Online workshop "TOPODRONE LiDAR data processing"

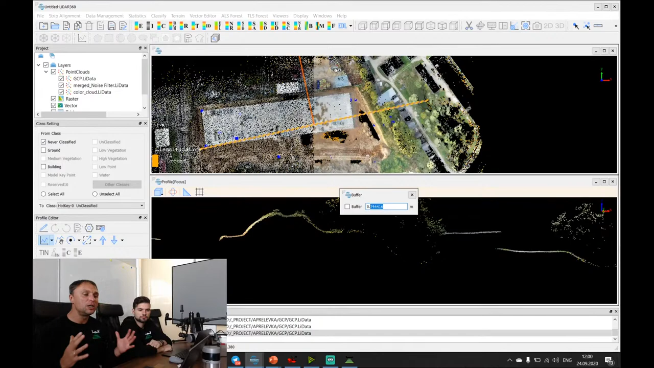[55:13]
You will survey much bigger area, and you will spend less time for the field work, and we will spend less time for data processing. And
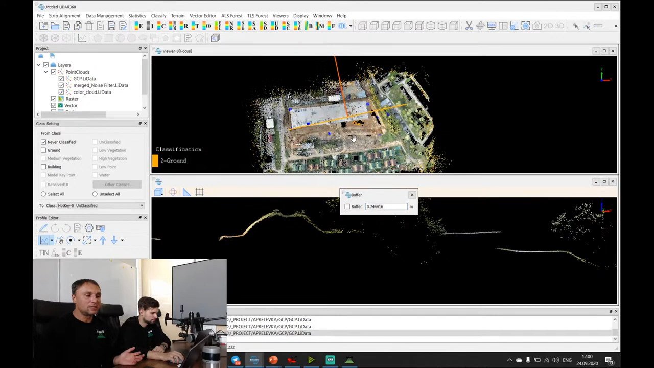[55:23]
this one example of a construction area, and here there is some metal construction parts, and it was surveyed as well by LiDAR.
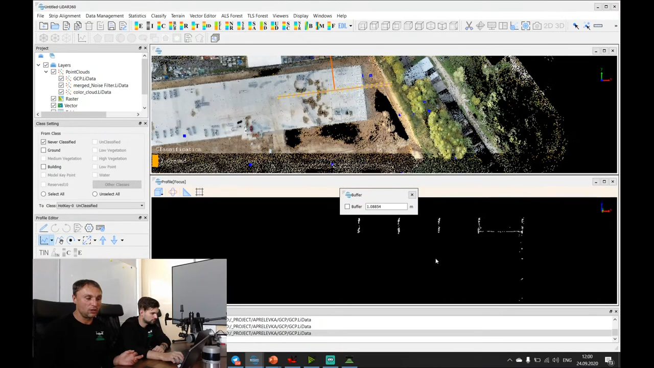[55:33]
And let's look at this section in a three-dimensional model.
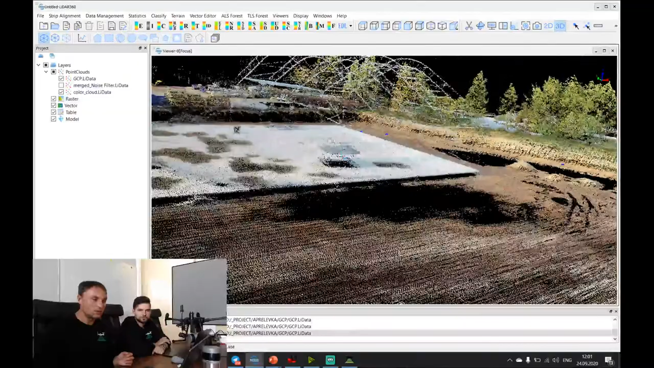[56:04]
And it is, as you can see, do you see on the screen metal parts of the construction, this one?
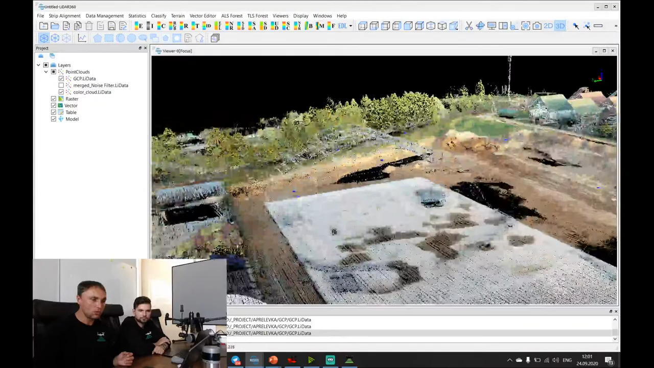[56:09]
Okay, I will do it like this one.
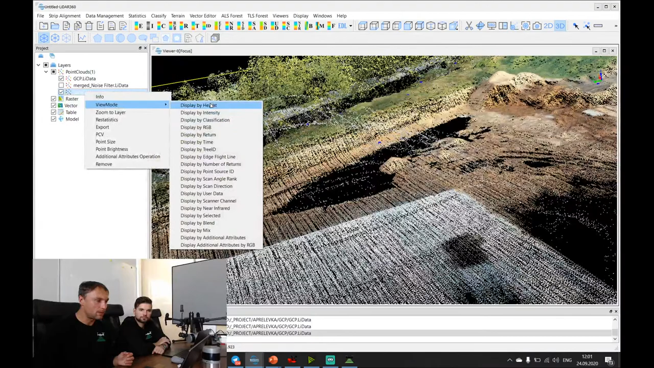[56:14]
This one.
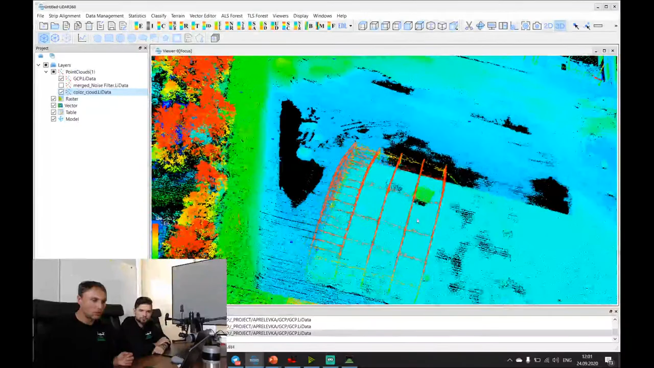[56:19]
So all metal parts of the construction was surveyed as well. So, and you don't need to use any special techniques to measure it.
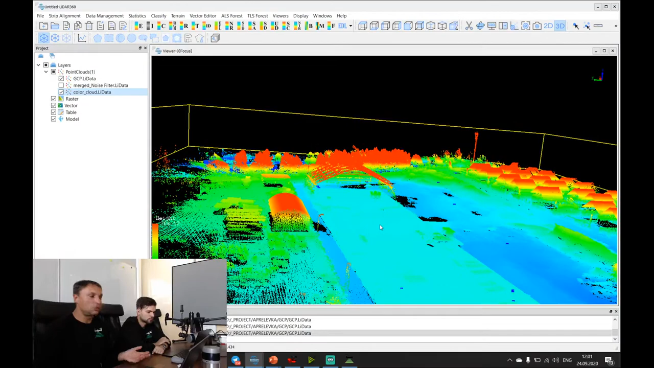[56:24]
And all power lines poles or light poles was measured, and all concretes was measured, or something like a border of the roof was measured.
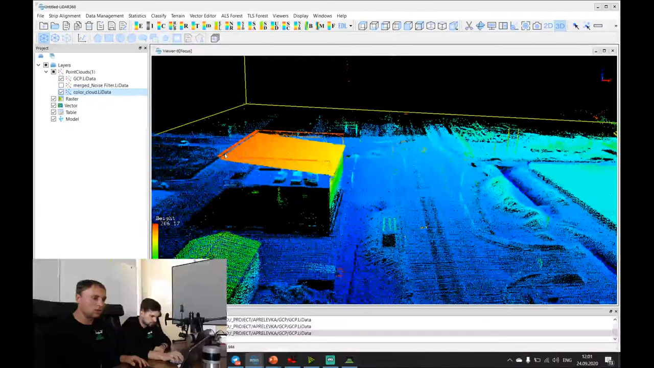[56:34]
So everything was measured, and you will create a very precise three-dimensional map
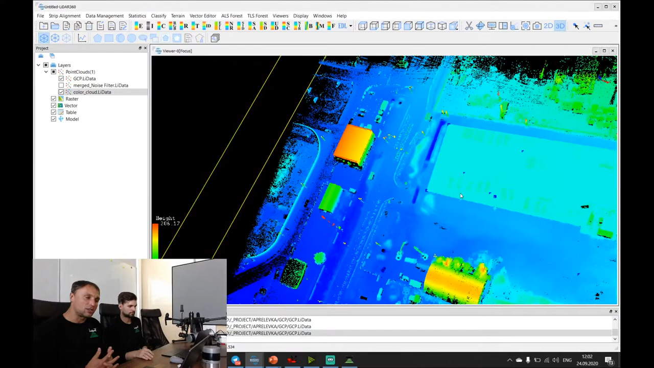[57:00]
measurement using this data, and you will combine
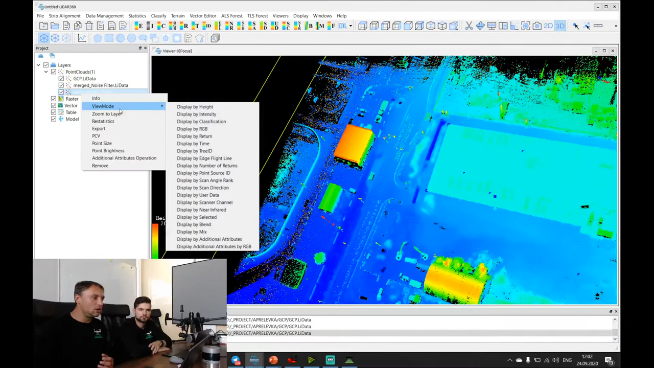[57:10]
and you may embed colors from photos to the LiDAR data with using our equipment.
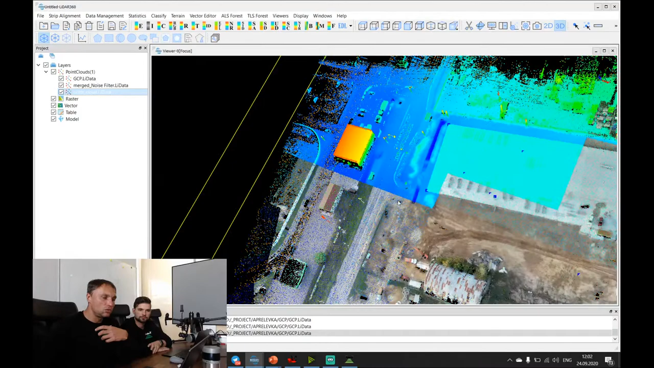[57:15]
So it's very easy and very fast. If you have any question, I will answer, and then I will move to the part of forest survey with LiDAR. Is the sensor capable to return four or more echoes? It has only two returns, the first one and the last one. It's totally enough to classify terrain.
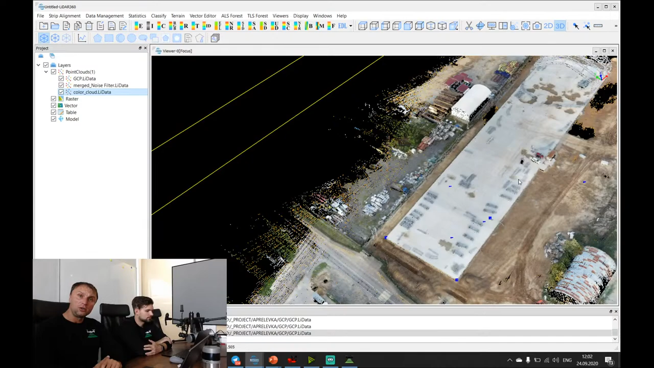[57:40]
Okay.
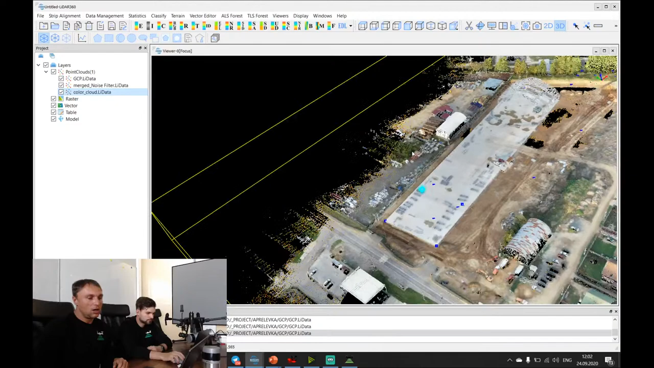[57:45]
Another one example of LiDAR data,
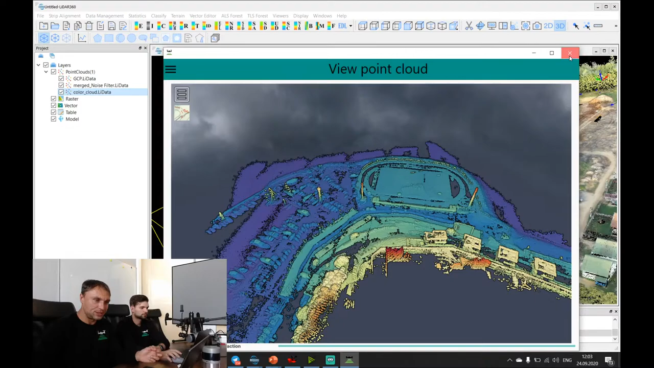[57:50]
which we already received from real survey projects, which was made by our client.
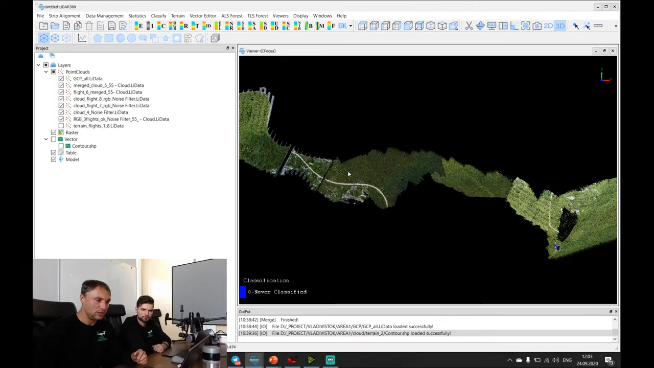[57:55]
It's a LiDAR survey in the forest area, and it was a huge area survey,
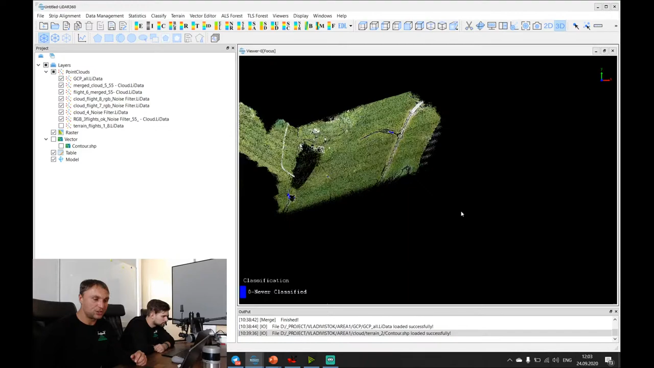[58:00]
and it is very dense forest area, and
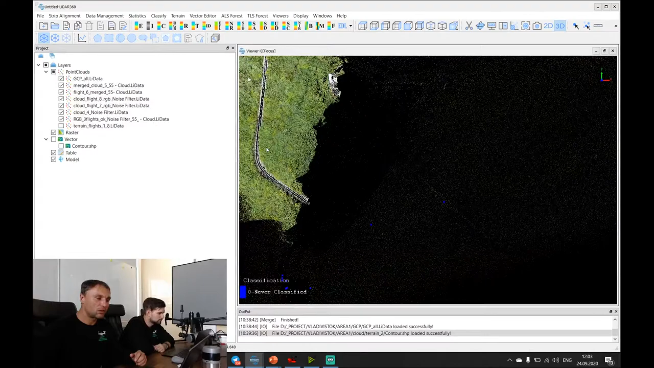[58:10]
I just upload this data, and forest density is too high, and I will show you like this one,
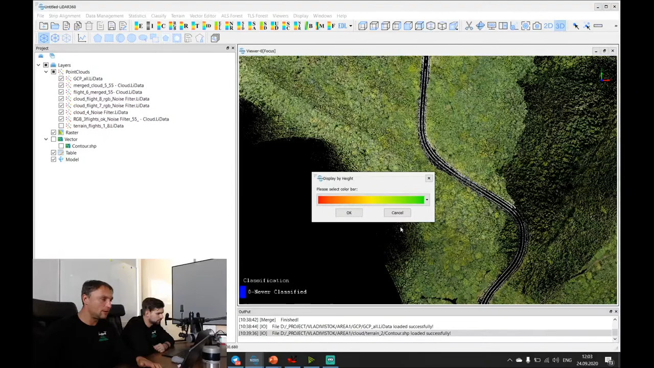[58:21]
and let's create profile of this forest.
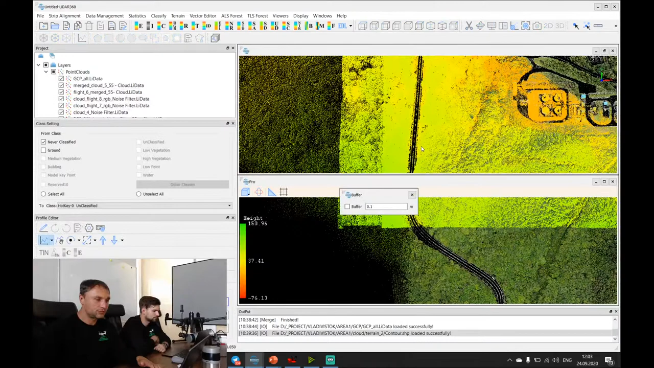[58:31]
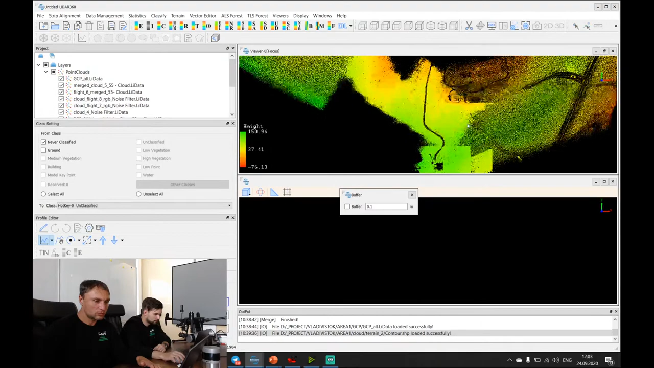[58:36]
And as you can see, under this dense forest, under these tall trees with a huge number of leaves,
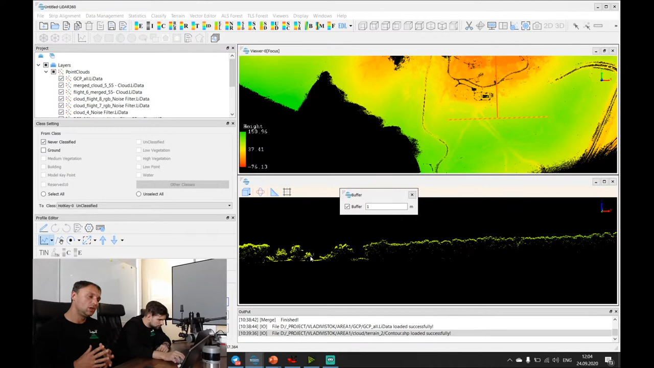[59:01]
you can easily define terrain level. And if I switched on classified terrain, I will show you that it works.
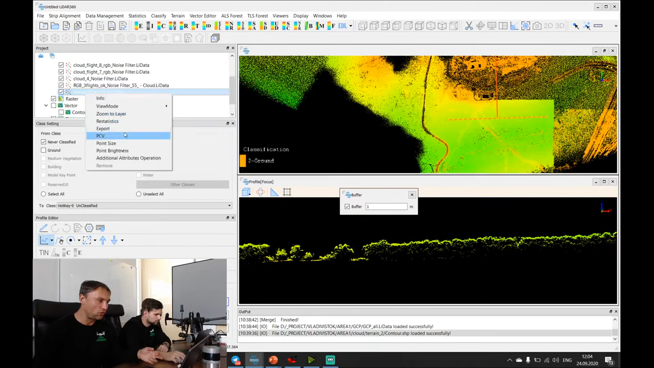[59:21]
I will show you that we have a classified terrain here. These points under the trees,
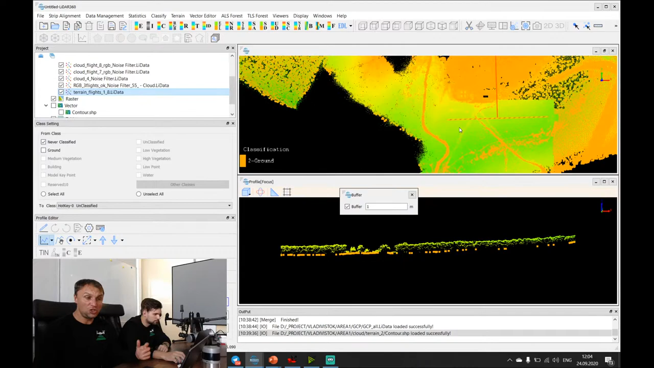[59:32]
And let's check the accuracy of the data, and I will show you some examples of this three-dimensional model. So as you can see, we our client performed a lot of flights with using LiDAR, and he colorized point cloud using RGB data from the camera.
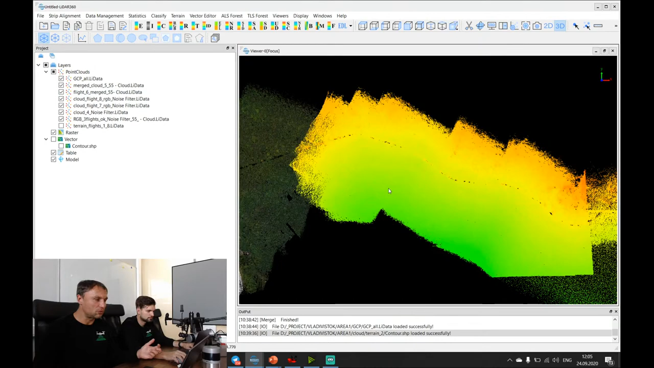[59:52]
So you can easily recognize objects, roads, buildings, and so on.